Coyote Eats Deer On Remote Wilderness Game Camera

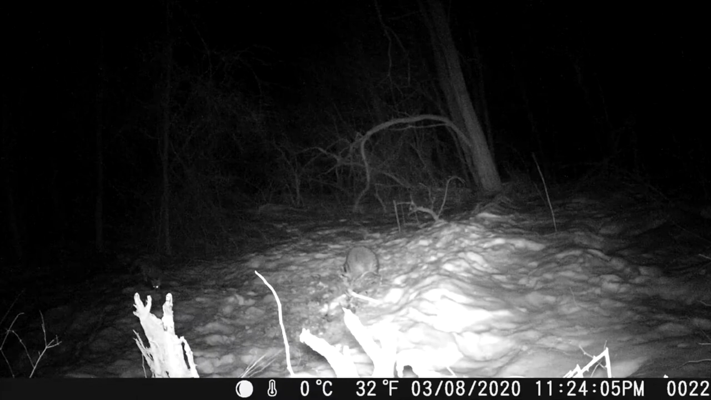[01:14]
So check this out. This has definitely been a very popular area, as you might imagine. You can see the raccoon in the center of the screen. Now look at that. A fox comes in, and these guys start to square off over the kill.